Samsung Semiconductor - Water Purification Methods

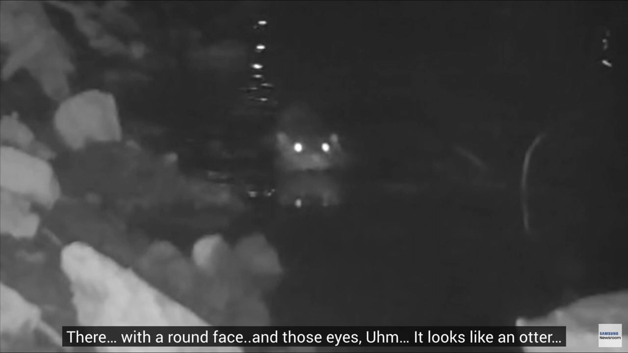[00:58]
하면서 봐, 자세히 보니 수달처럼 생겼는데.
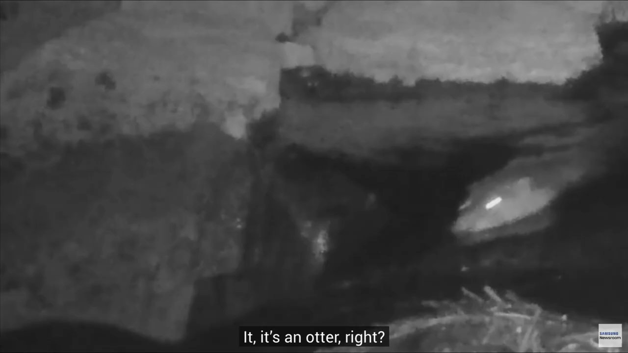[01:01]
이게 수달 맞죠?
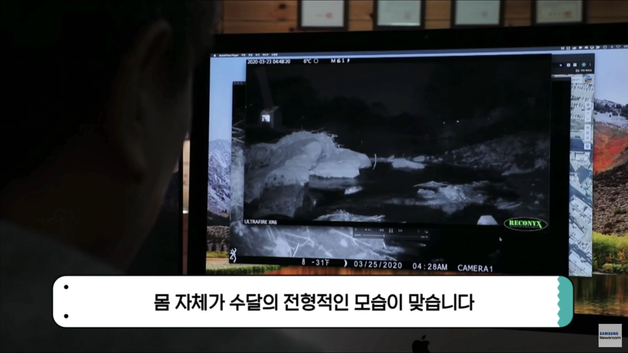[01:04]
몸 자체가 수달의 전형적인 모습이 맞습니다. 도심에도 불구하고 수달이 나타나고 있거든요.